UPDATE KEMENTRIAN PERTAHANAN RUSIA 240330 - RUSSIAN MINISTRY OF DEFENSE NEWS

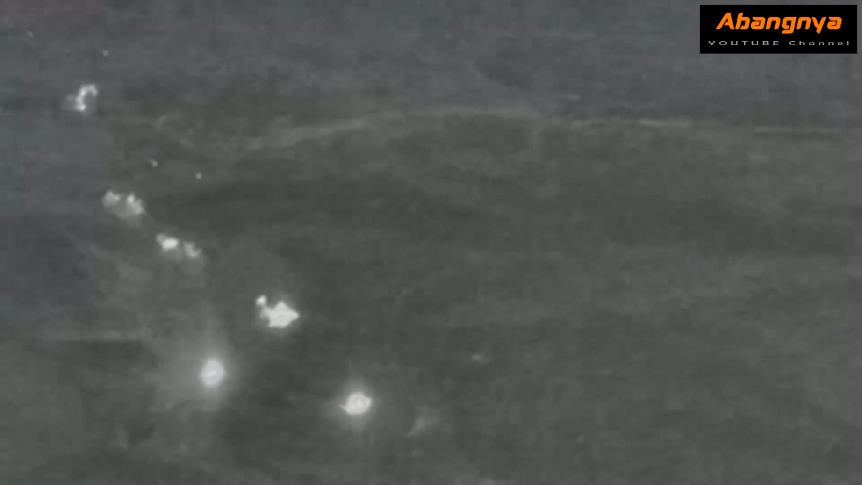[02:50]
tank dan 9 Brigade Mekanis Angkatan Bersenjata Ukraina di kalahkan di daerah pemukiman Belogorovka Republik Rakyat Lugansk Kleschivka,